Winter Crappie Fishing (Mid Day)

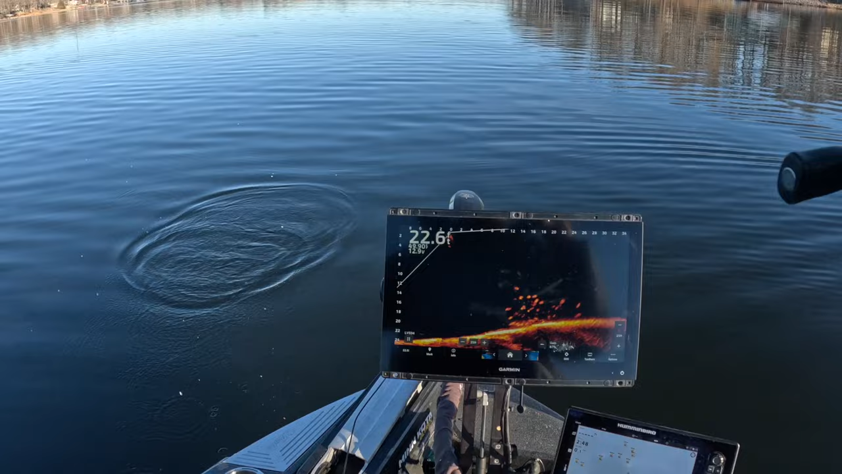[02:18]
a nice little pile down there this is a solid fish
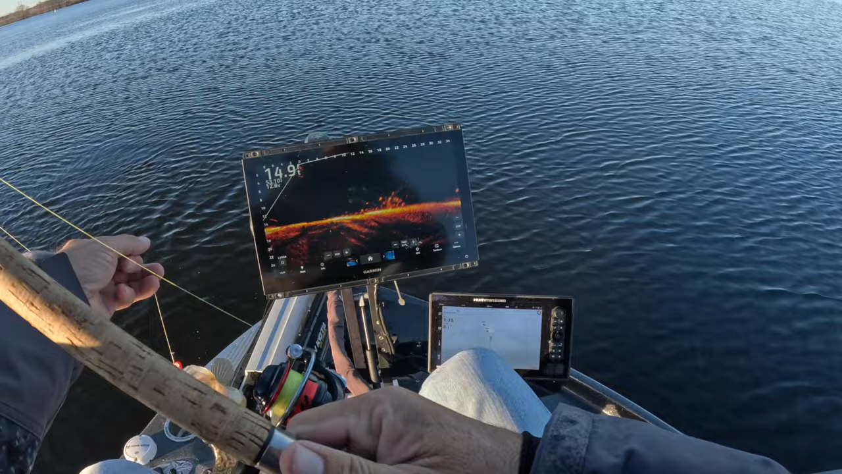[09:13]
very nice picture fish right there that's beautiful that's beautiful